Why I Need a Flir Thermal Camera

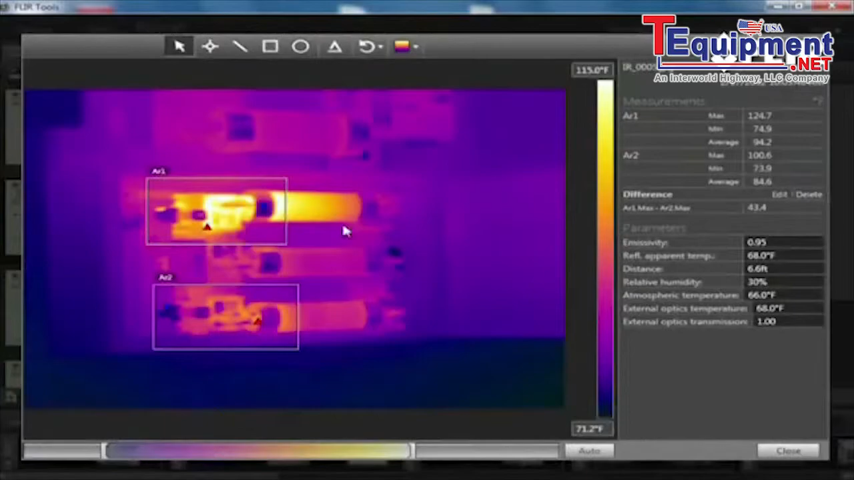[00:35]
On screen: scale top 115.0°F, scale bottom 71.2°F
Pictures you can quickly show to co-workers and decision-makers. That's critical for keeping operations up and running.
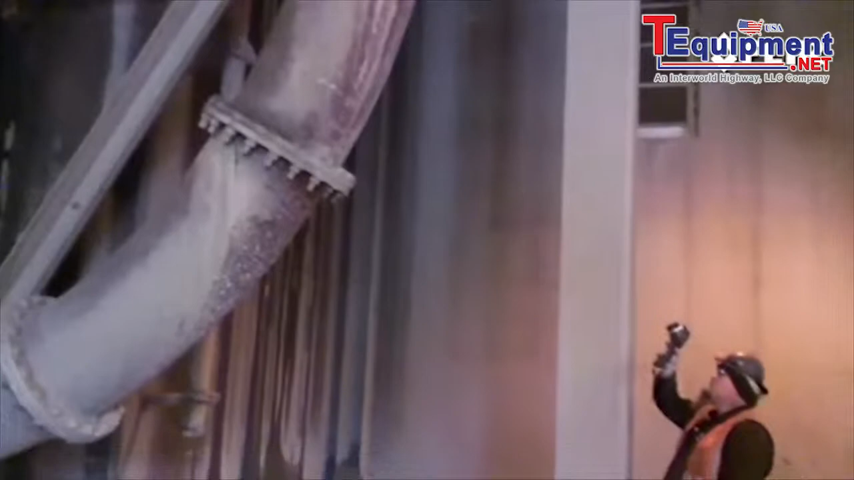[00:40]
Electrical and mechanical stuff tends to get hot before it fails.
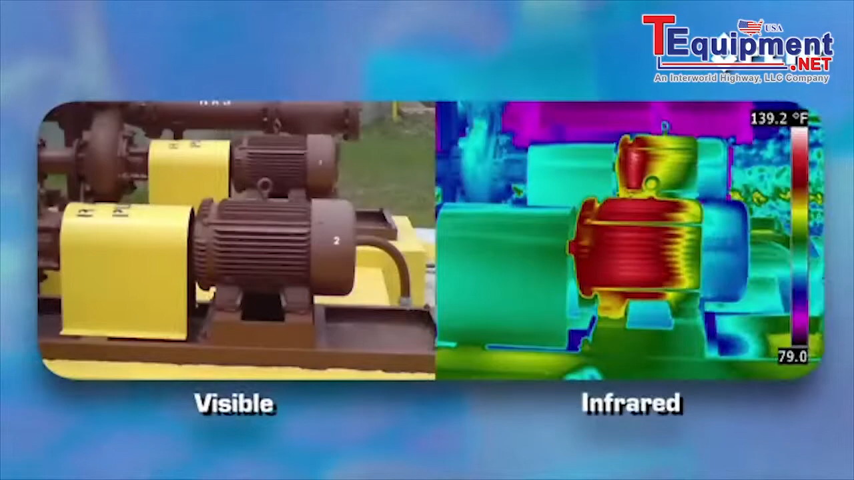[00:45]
On screen: scale top 139.2°F
So it's logical why a thermal imager has become must-have gear for spotting things like
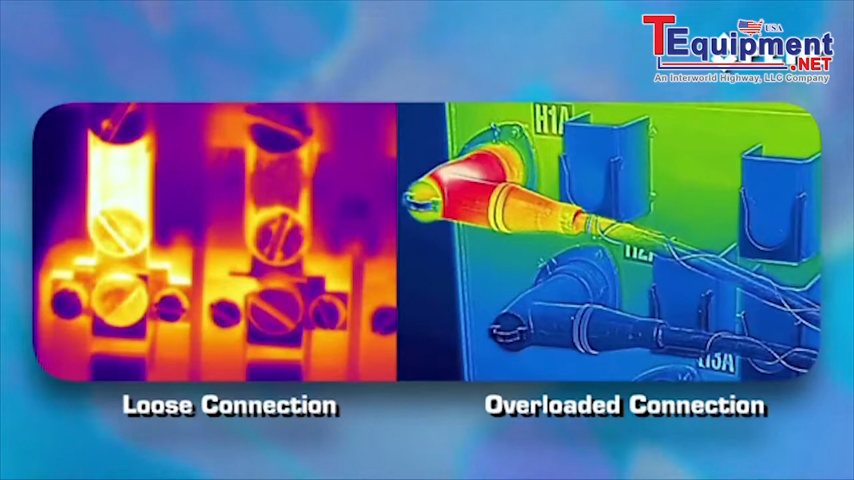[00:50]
loose and overloaded connections and equipment wear and tear.
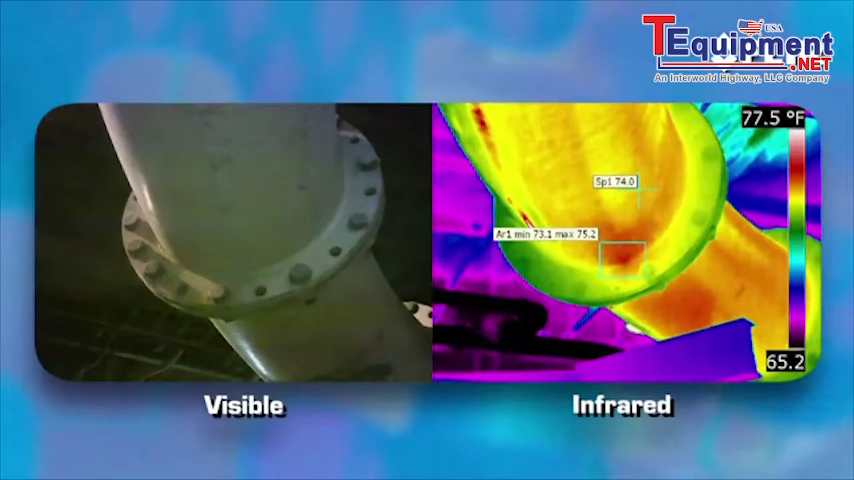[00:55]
On screen: scale top 77.5°F
It's also a non-contact tool that allows you to inspect from a safer distance so you don't have to
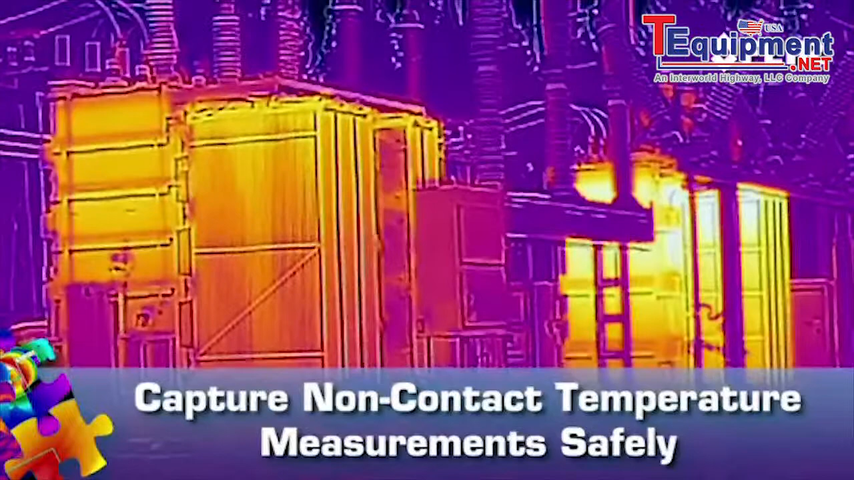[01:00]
get close to live or moving equipment or probe around to gauge a problem.
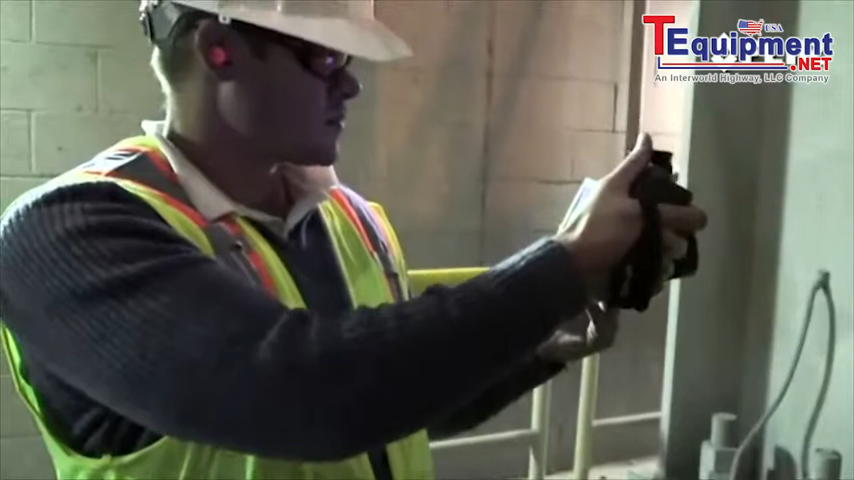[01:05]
It's easy to use too. Just turn it on. Start looking for abnormal hot spots and high temperatures.
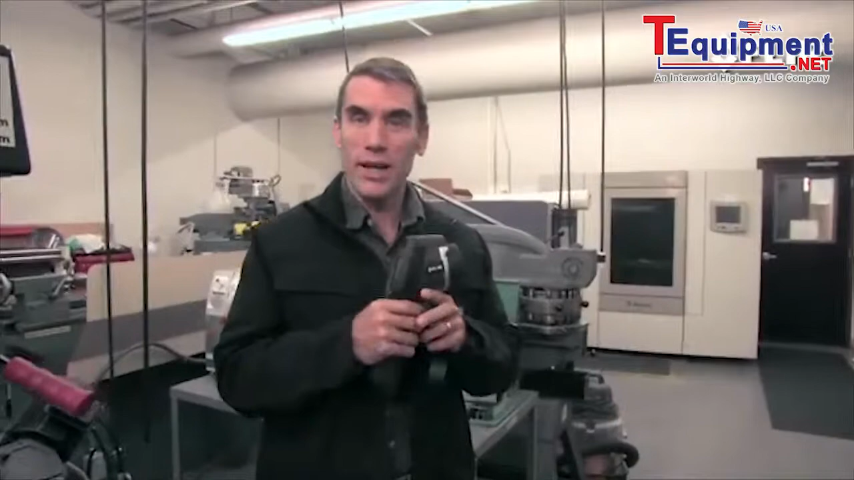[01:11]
Compare them to similar components under the same load. And if something's overheated beyond its rating, you'll be able to catch it in time to come up with a solution and avoid a sudden shutdown.
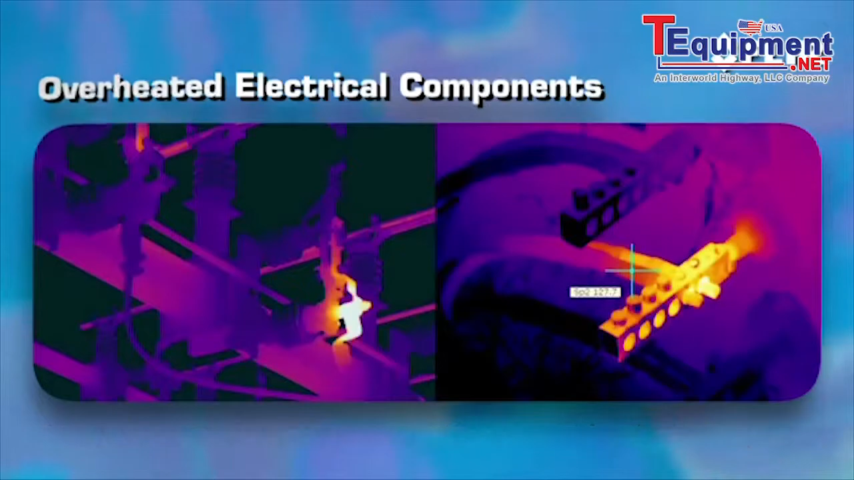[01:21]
FLIR thermal images not only show where hidden problems exist,
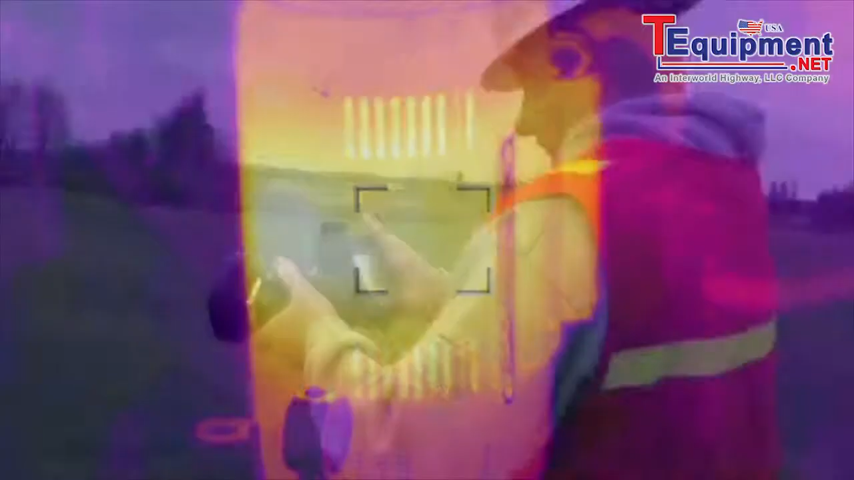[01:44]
To see the complete infrared picture in each shot helps you cover more ground and certainly beats using an IR thermometer gun.
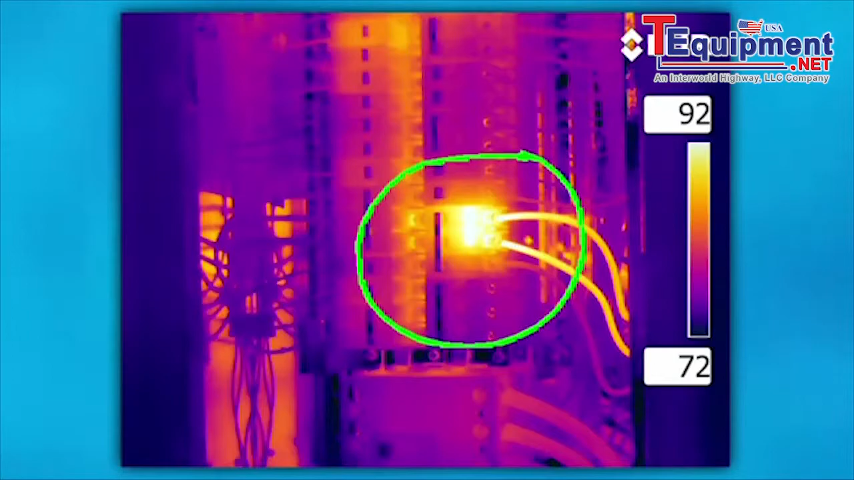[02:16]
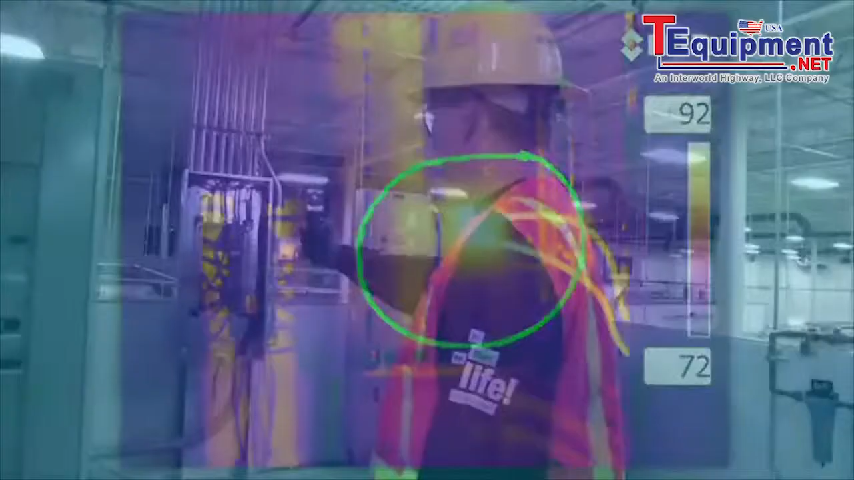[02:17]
With the thermal images and thousands of reliable temperature measurements you capture in every shot,
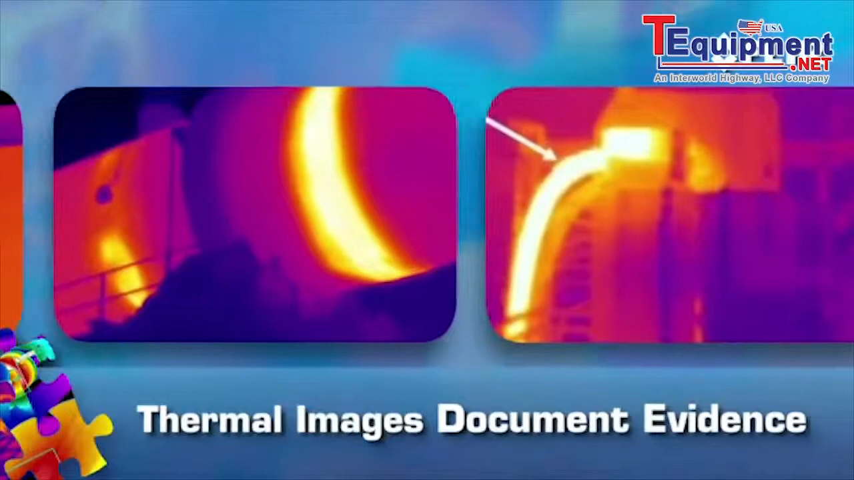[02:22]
you'll also be able to more clearly document the problem and add extra credibility to reports,
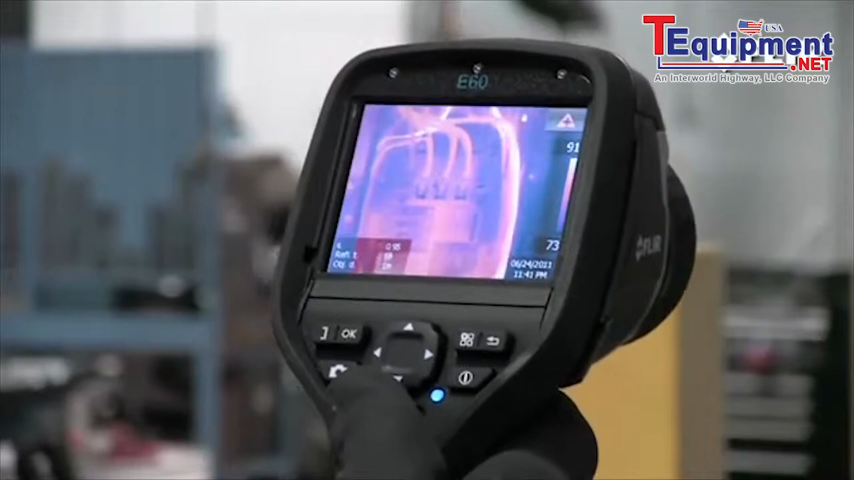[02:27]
like the kind insurance companies require to validate plant safety and equipment integrity.